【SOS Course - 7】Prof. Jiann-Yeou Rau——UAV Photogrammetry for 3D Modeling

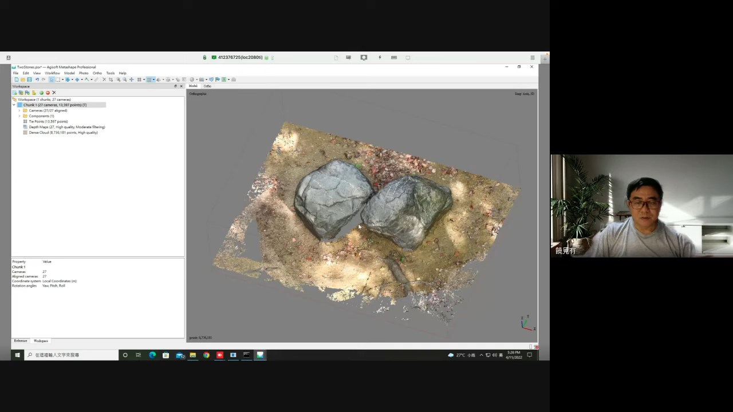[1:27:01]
The most critical part is how to take a sufficient image to create a more complete result.
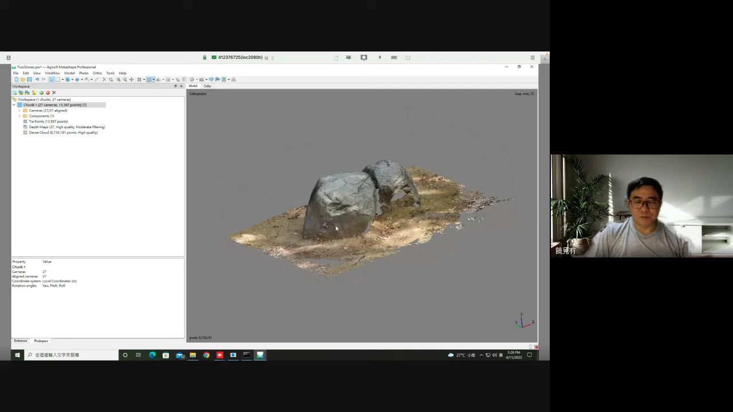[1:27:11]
Okay. Oh, it's right now generating the mesh.
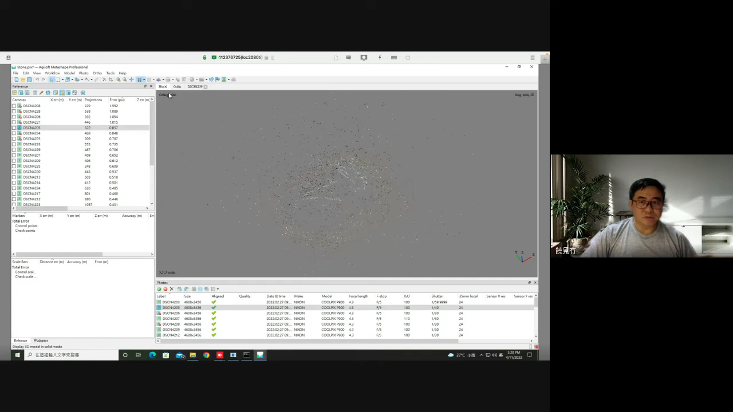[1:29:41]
Oh, sorry, we don't have the dense point cloud, but we can see the 3D model. And you can see the hole already filled.
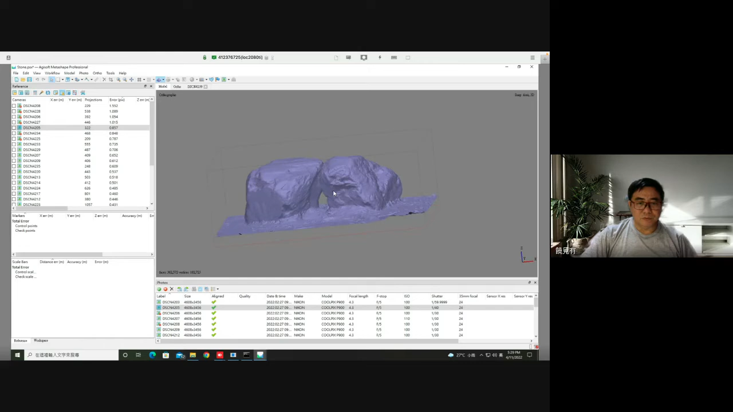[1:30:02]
Yeah, we can see the wireframe. There are some hole of
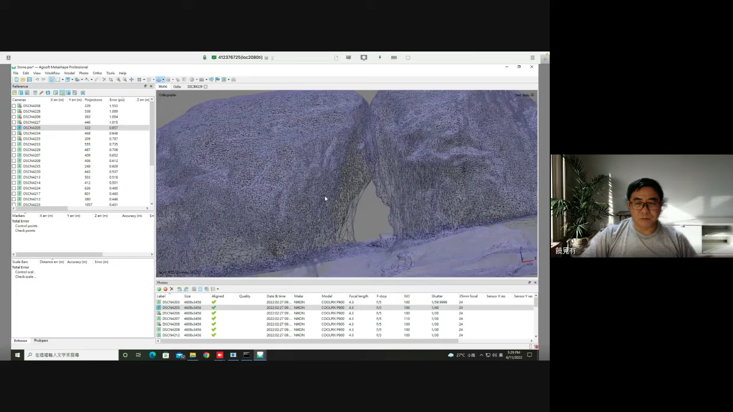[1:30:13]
all the field. So this look not like the same. Look not real in this part.
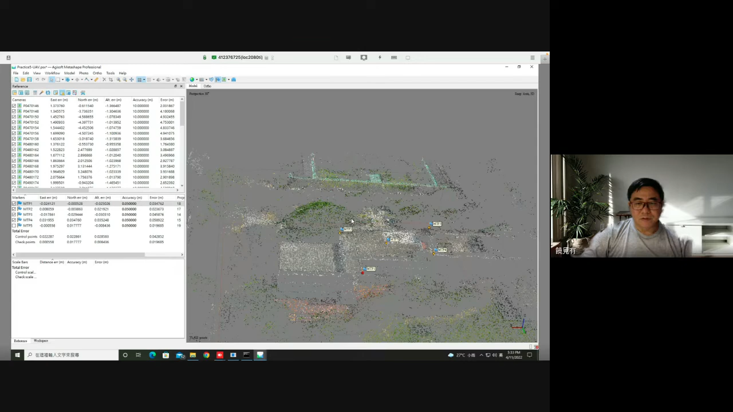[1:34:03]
So you can import the ground coordinate from this panel here,
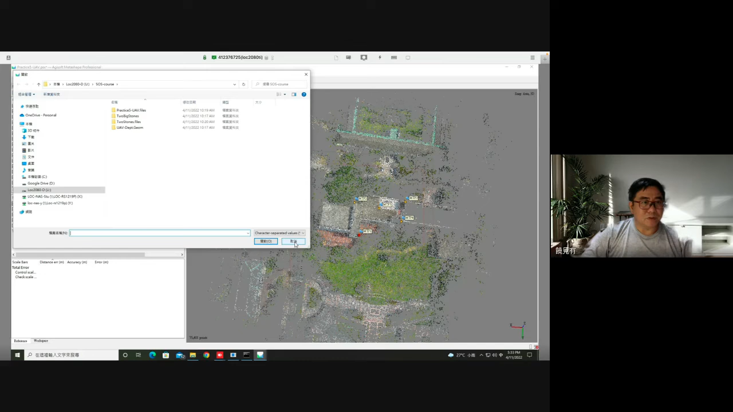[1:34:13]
from this import reference. But right now, I don't do that for you. I just want to show you that after you import the UAV image, so you have to do something related to the coordinate. So in the beginning, because all UAV have a GPS, so in the beginning we can get the
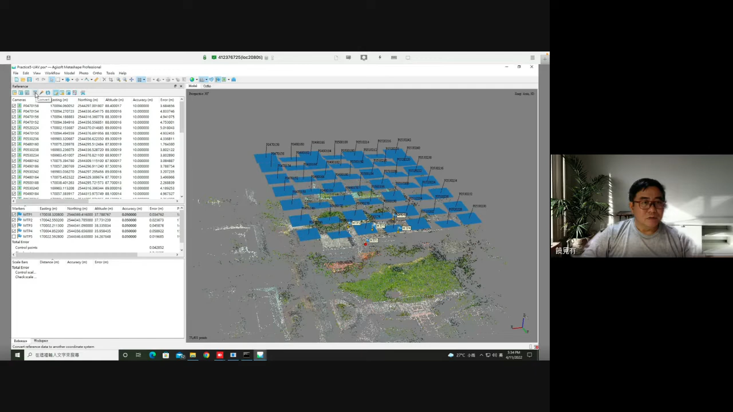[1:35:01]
So how to do that is to use this function. Here is the function called convert. From the convert, you can change So right now you can see the longitude, the latitude, and latitude. And also the control point were changed.
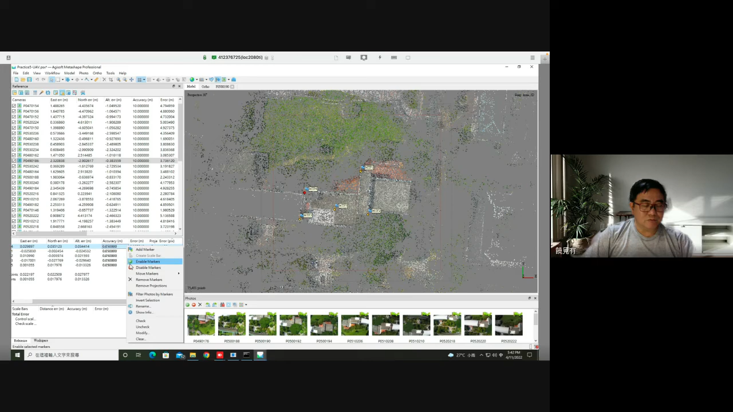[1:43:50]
So you may right click and show info. And show from the show info, you can sort which photos can have the large arrows.
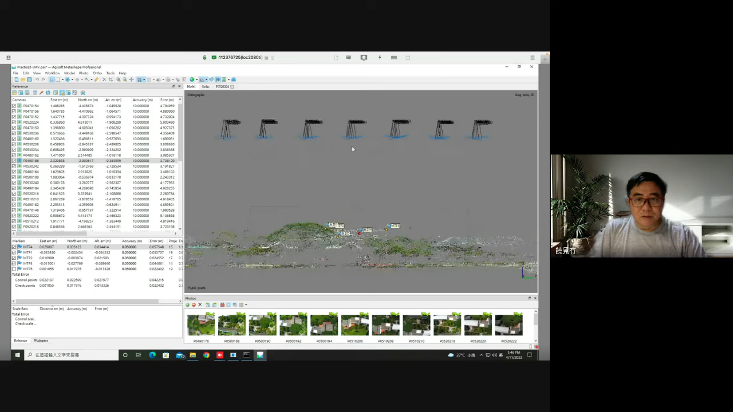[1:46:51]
the image are not totally vertical, some of them are in oblique, yeah, but not too large, maybe 30 degrees of oblique image can be obtain the best result.